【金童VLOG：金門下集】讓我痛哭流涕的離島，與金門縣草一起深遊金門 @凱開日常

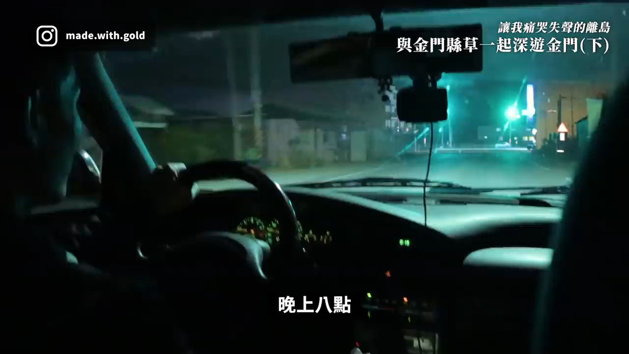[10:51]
晚上八點凱凱開開車載我到機場路上我們一句話都沒有說